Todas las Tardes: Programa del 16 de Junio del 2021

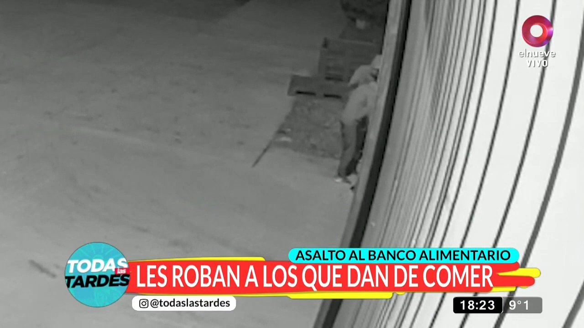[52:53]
ahí estamos viendo las imágenes, se llevaron cafeteras, se llevaron microondas, no se llevaron los alimentos que están ahí guardados,
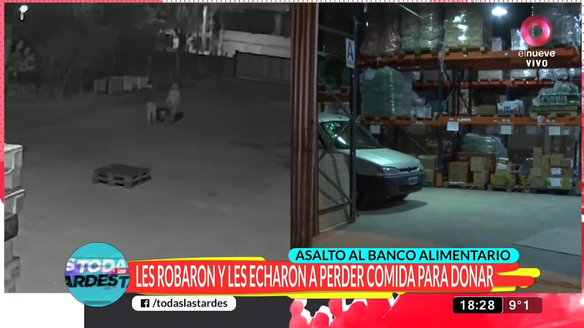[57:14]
Y lo segundo que hicieron después de sacar esas baterías fue ir hasta las cámaras de frío, abrirlas,